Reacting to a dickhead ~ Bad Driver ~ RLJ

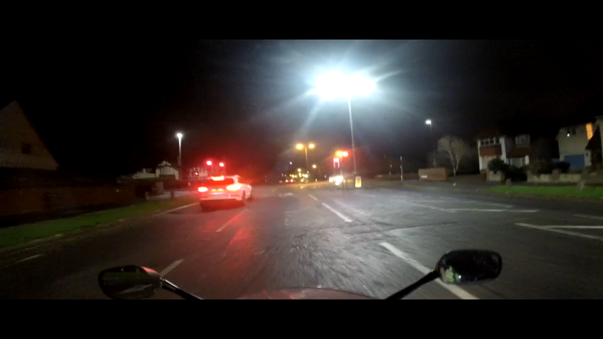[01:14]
now on my way to play football today with the guys from work I encounter another prick and I'm going to show you the clip I'm going to show you how I reacted and you tell me is this the correct way to react to a complete
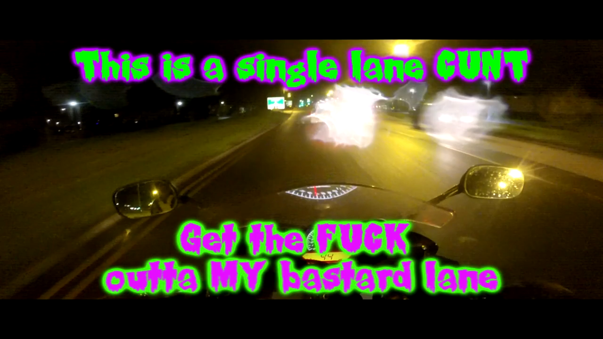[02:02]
I hope the lights change he's going to go through fucking prick
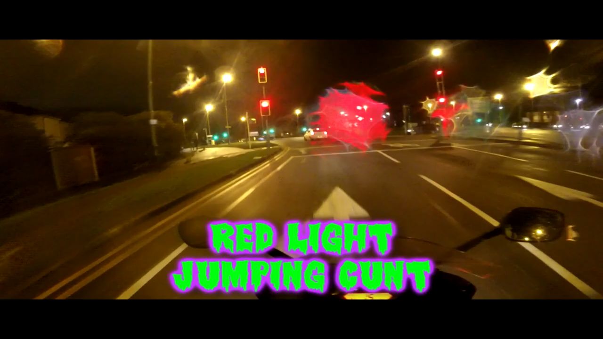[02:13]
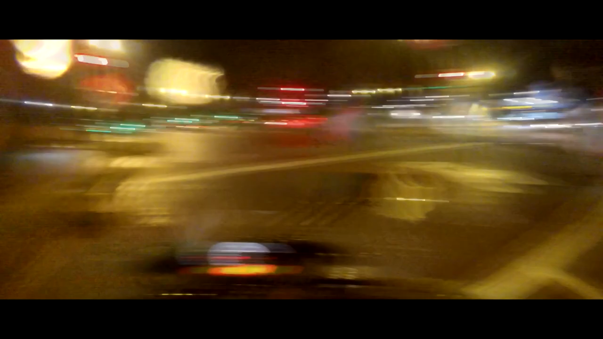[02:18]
so what do you guys think you think that was correct yeah nice and slow and boring didn't get too angry didn't chase him down didn't threaten him didn't do this didn't do that blah blah blah blah blah so is that the correct way I should deal with absolutely everything I mean in all fairness there are
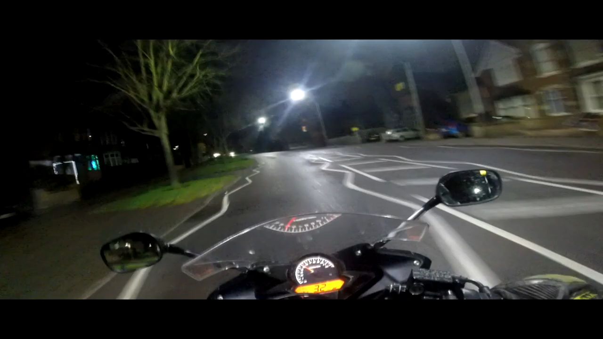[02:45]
slight little differences between this video and the last he wasn't anywhere near me he wasn't anywhere near as close as the other guy was when he was overtaking me in my lane because they both did the same thing they both overtook me in my lane and then the cunt went over a red light you saw it yourself the cunt went over a red light so I couldn't chase him even if I wanted to because you know I'm not going
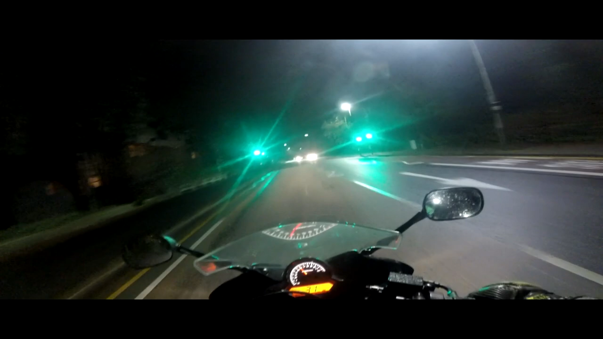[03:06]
to jump over a red light and you've got one fucking headlight dickhead and you've got one all my life are you fucking nuts what a prat where's your fucking headlights people in Leicester just fucks sake so yeah I couldn't catch up with him because uh you know I got stopped you know I actually abided by the law and you know I didn't go over the red light like he did